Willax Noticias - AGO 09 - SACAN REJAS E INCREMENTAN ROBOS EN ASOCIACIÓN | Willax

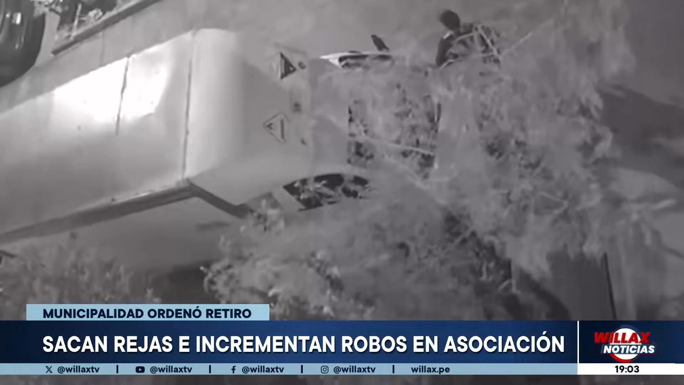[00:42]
Posteriormente vienen nuevamente los otros dos señores del mismo carro y ya se embarcan, hacen contacto directo, encienden el carro y se van.